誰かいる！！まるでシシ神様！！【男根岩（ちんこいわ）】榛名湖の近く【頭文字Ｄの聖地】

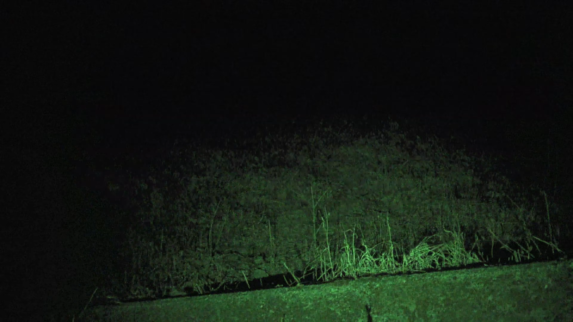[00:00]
あ!動物だカモシカ?だよな、襲ってこないよね大丈夫でしょうおい、
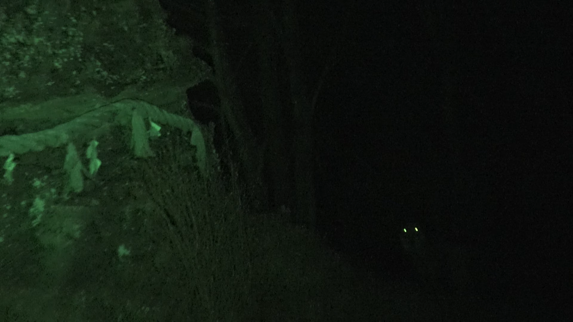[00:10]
悪いねチンコイはどこにいやー、何かと思ったあれ一匹だけ?うん、左がチンコイはあ、
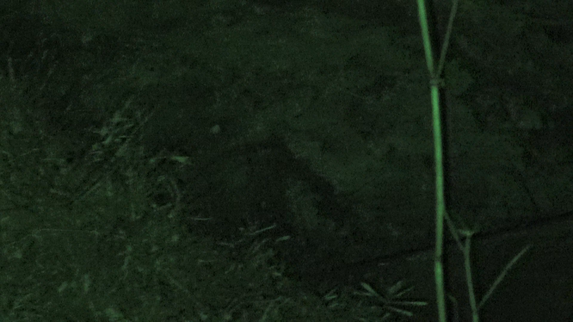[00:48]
襲ってこないよなフフフフフいや、ああいうのは大人しいからん?
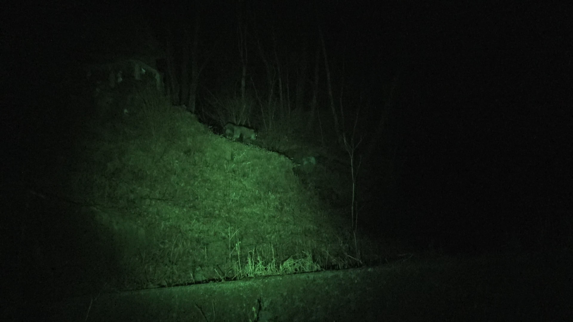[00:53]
え、向かってくる?あ、あ乗ってる大立ち台か
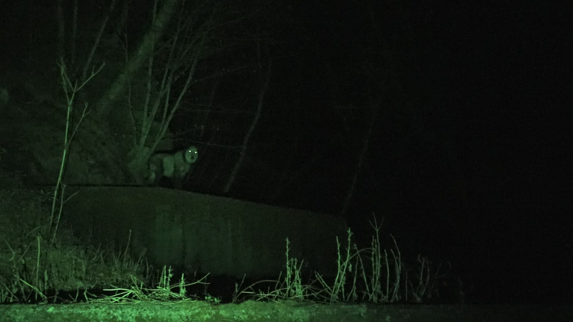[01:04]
こっちに来るなーって言ってるように聞こえないかなうん行きますか行ってしまわれた行きますか行きますかえ、なんでやめるの?
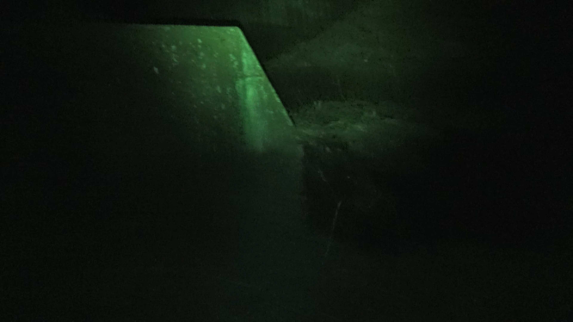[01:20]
動物に見えるえ、いや大丈夫だよもう岩も見えたし
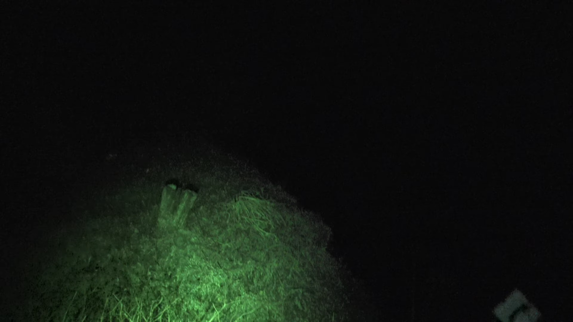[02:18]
あれれ?こっちが登るのかな?
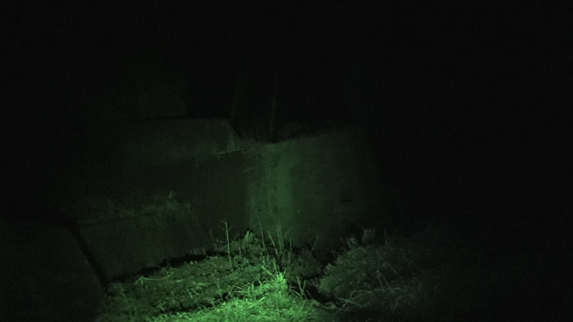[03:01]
ここに消えてった…今後ろからも足音したよね?こっち側から下の…
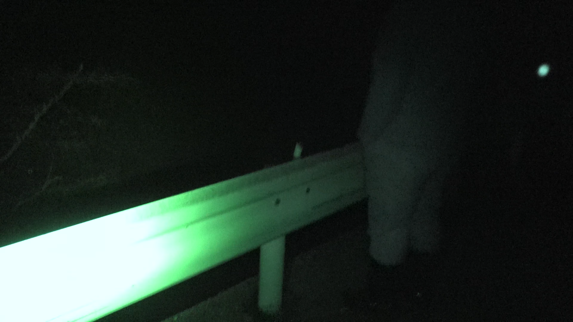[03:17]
今度こそクマか…いた!いた!そこ見えないそこえ?俺の懐中レンタルどこほら動いてる動いてるあーそこかカモシカ?クマ?だよな
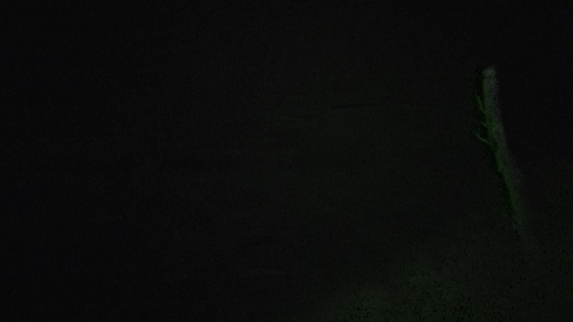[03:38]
本日一番のびっくりだわ番式か夫婦かな?